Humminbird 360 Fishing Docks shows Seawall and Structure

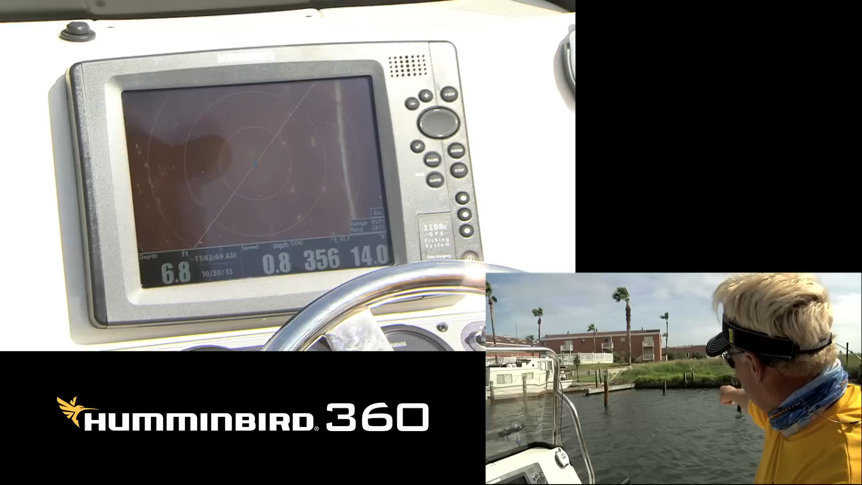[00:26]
On screen: depth 6.8 ft, speed 0.8 mph
Nowadays I deploy my 360 down and if you see each of these pilings here they're showing up on my 360. Those are fish right there.
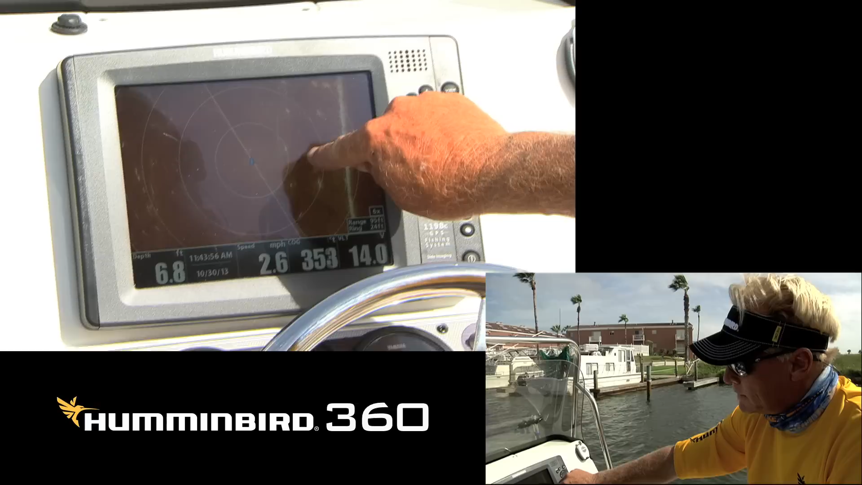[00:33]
On screen: depth 6.8 ft, speed 2.6 mph
That little white little line is a fish in there. No telling what kind of fish it is but at least you know that there's a fish down there to try and fish for.
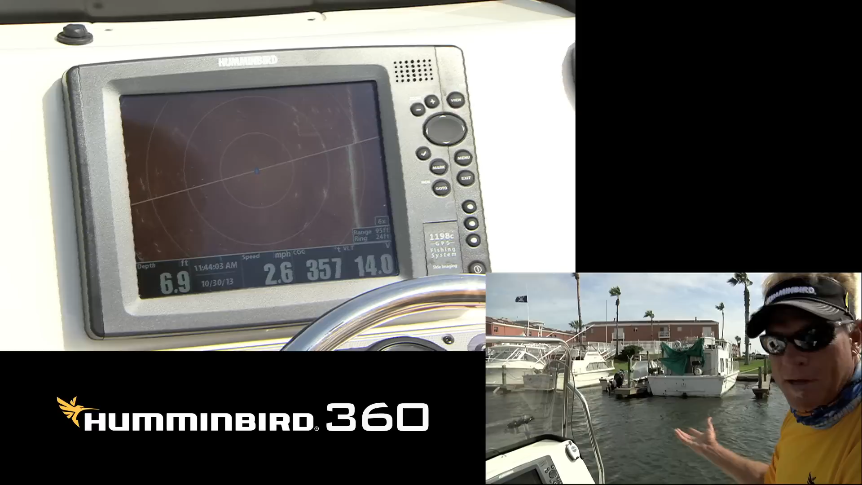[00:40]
On screen: depth 6.9 ft, speed 2.6 mph
As we come down the side of the bank here you can see the seawall back here. So see in between the boats right here you can see that seawall and you can see each one of the pilings that are down.
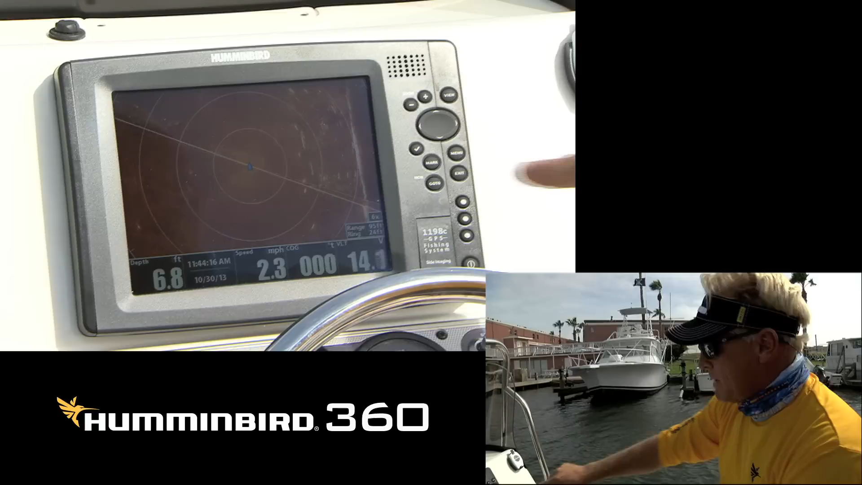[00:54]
On screen: depth 6.8 ft, speed 2.3 mph
As a matter of fact that line right there is showing the back of those boats. When we get up here to this big boat you'll really see the back of the boat really good.
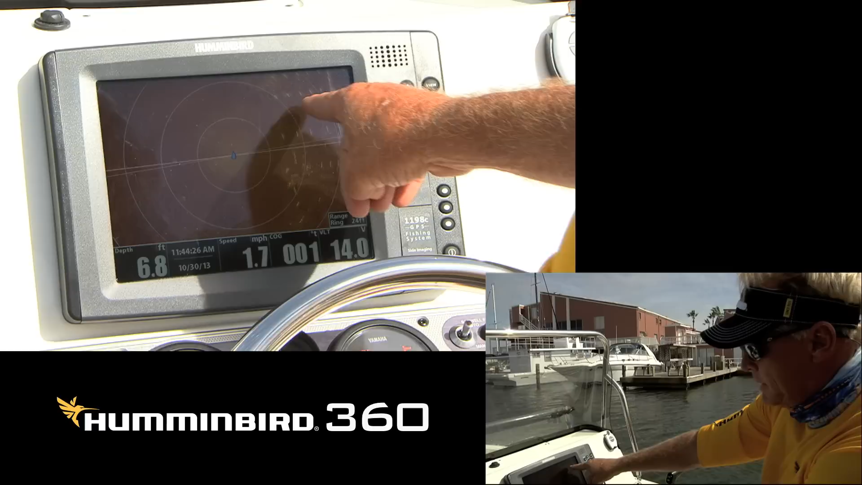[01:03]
On screen: depth 6.8 ft, speed 1.7 mph
But if there were fish in here there would be just a bunch of little white lines around the pilings right here. Now if I was tournament fishing right now I would probably not fish any of these docks right now
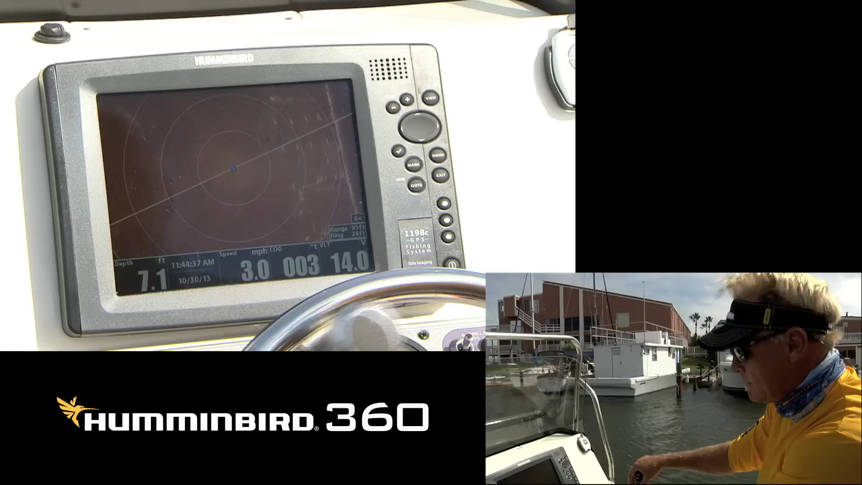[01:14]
On screen: depth 7.1 ft, speed 3.0 mph
because I'm not seeing anything on here that tells me that there's redfish down there. Now when we come by this boat right here wait till you see the line of the boat when it hits the back of the boat. It's one of the best ways to figure out how to use this. Now that kind of looks like fish there and that's the back of the boat I was just talking about. That looks like fish.
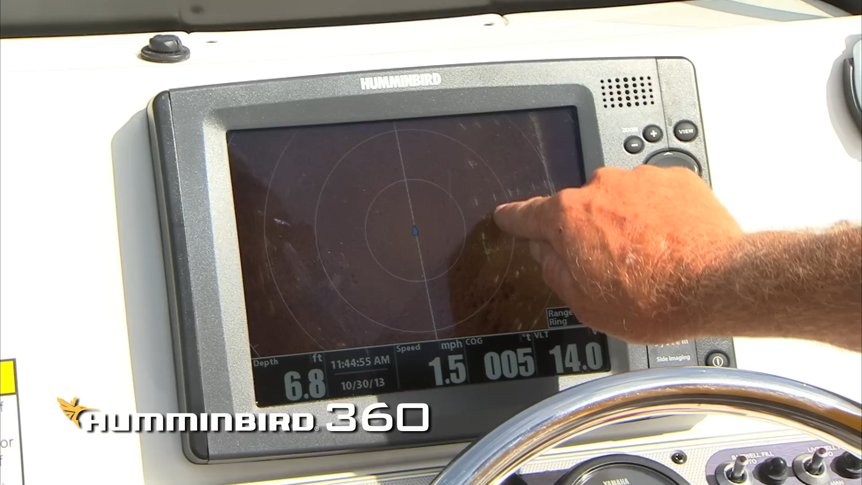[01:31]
On screen: depth 6.8 ft, speed 1.5 mph
I would fish that.
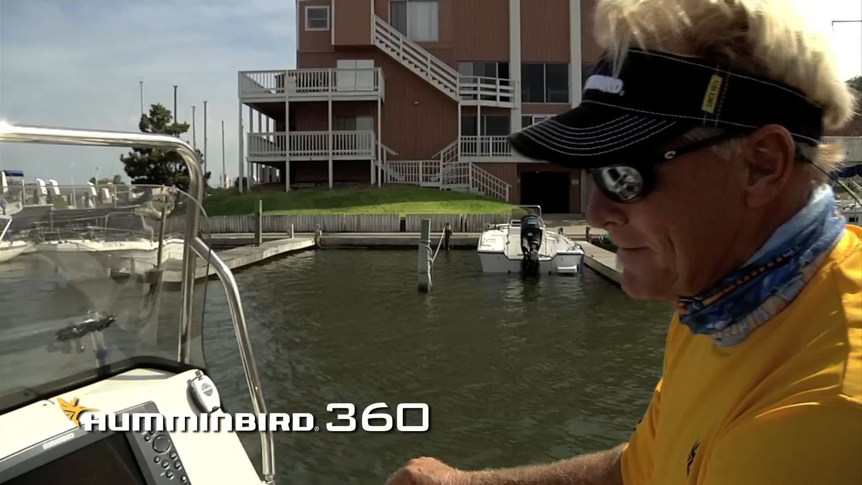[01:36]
But with the new 360 Humminbird unit I tell you what unbelievable clarity. You know it's like underwater radar. It will show you everything that's down there. And the best way to learn how to do it is come in the canal system like this and pick you out certain things that you want
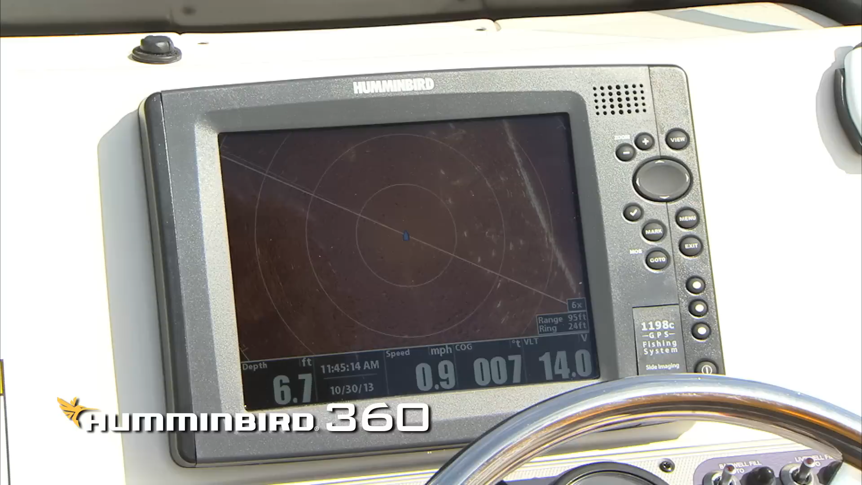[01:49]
On screen: depth 6.7 ft, speed 0.9 mph
to see what it looks like underwater and then just reference it. That way if you're out in an area and you come across something as you're looking you know hey that's a pylon down there or that's an oyster bar or that's a sand hump or even grass. It shows grass beds beautifully on this thing. If you notice that right there that's the corner of the sea wall back over here as it's shaped
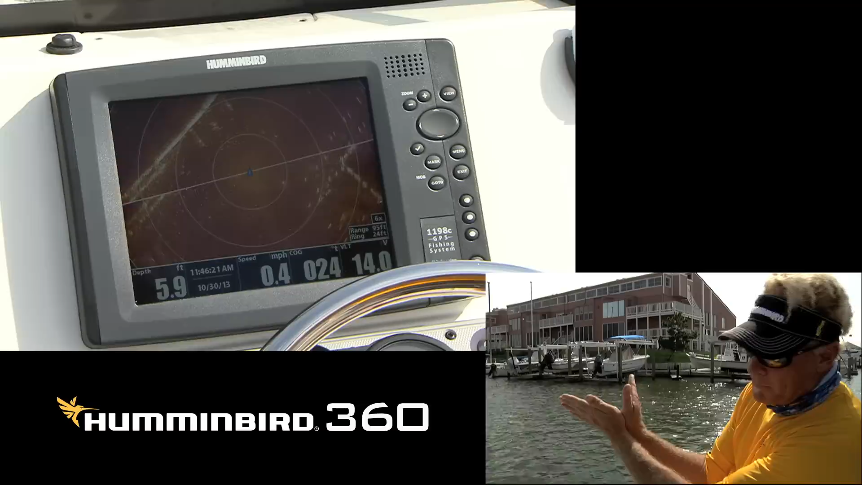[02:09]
On screen: depth 5.9 ft, speed 0.4 mph
basically like that and it's the easiest way to figure out how to use one of these units is to see the stuff above water and then you're able to identify it as you're looking at it underwater.
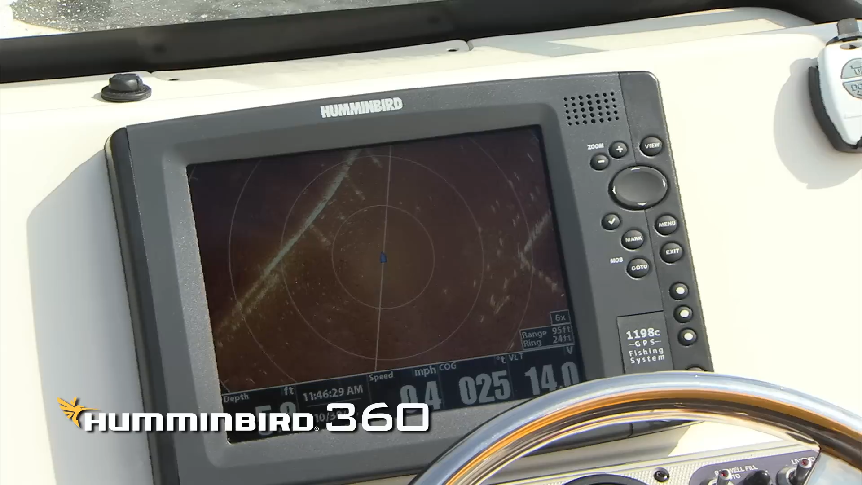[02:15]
The Humminbird 360 unit whether you're inshore or offshore
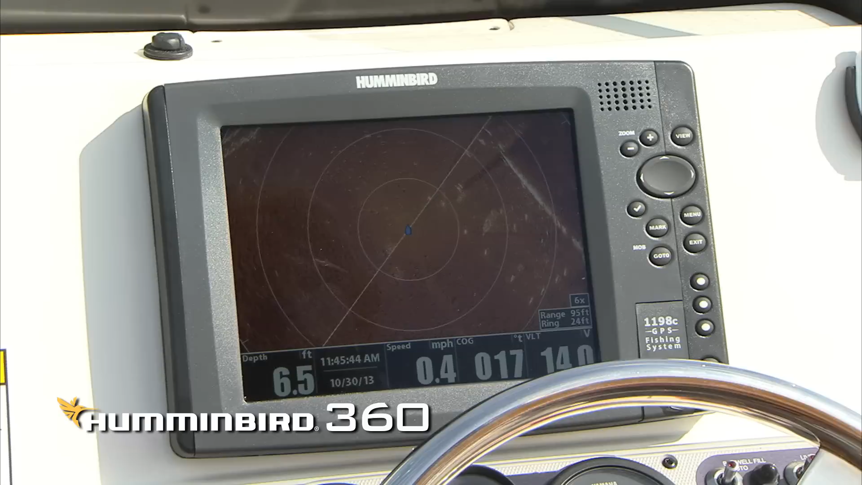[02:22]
On screen: depth 6.5 ft, speed 0.4 mph
this is the best unit I have ever seen in my life. Highly recommend you try one of these because you'll be watching this TV instead of the one on your couch.